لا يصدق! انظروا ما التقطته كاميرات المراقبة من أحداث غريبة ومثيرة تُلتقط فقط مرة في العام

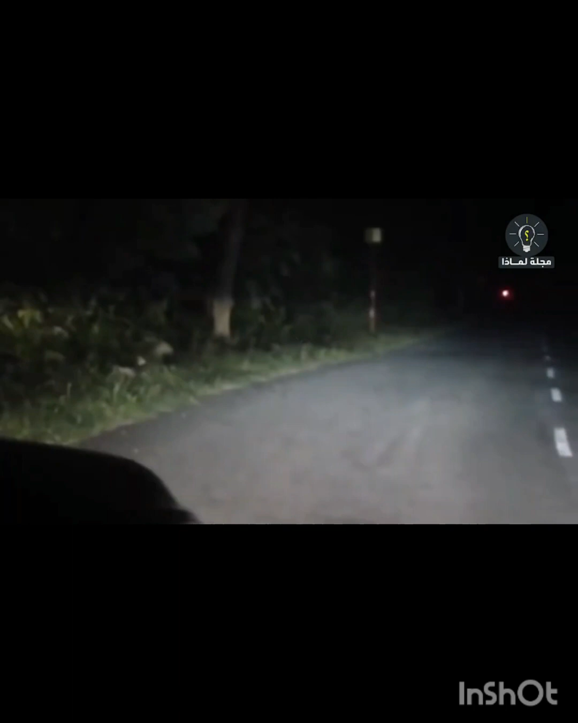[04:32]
موسيقى بينما كانت هذه السيارة متوقفة وبها شخصان يراقبان ذلك النمر الذي يقف كالصالق المختبئ مر شخصان على دراجة والمفاجئ أن النمر
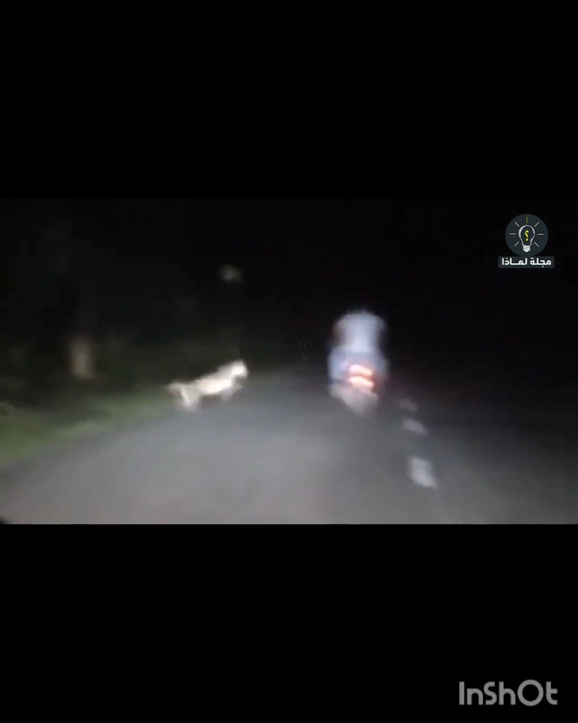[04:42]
خرج مباشرة للهجوم عليهم ولكن لحسن الحظ أنه فر هاربا منه بشكل سريع للغاية